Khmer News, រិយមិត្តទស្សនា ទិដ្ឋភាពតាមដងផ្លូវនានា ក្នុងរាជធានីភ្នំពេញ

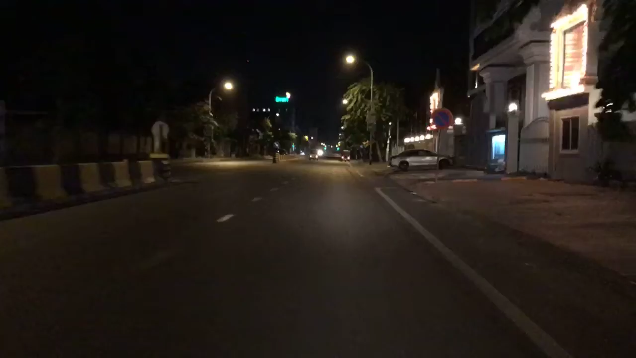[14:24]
រាជធានីភ្នំពេញបាទនាយប់ថ្ងៃទី6បាទខែអមេសាឆ្នាំ2021នេះបាទប្រិយមិត្តទូទៅបា